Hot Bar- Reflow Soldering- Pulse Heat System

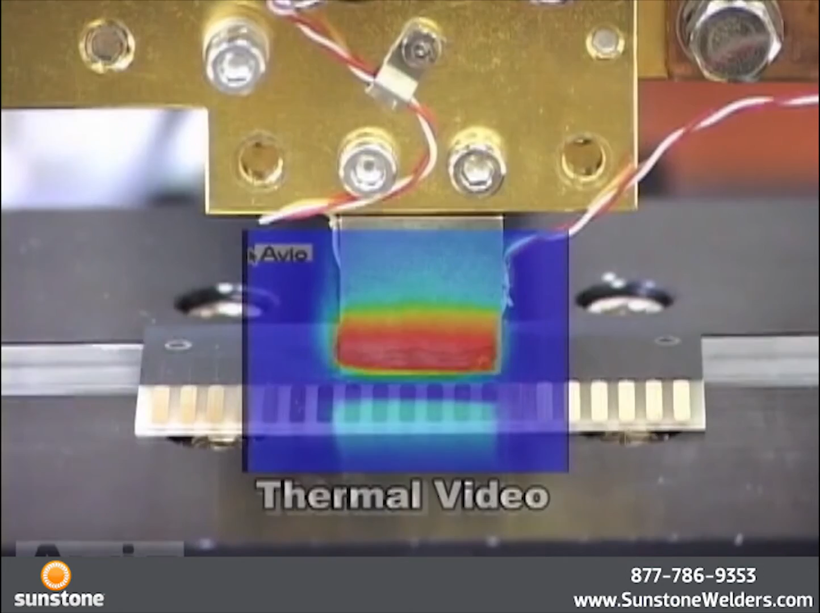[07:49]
The heater tip is raised during heating and the CSP is removed from the PWB while the solder is melting.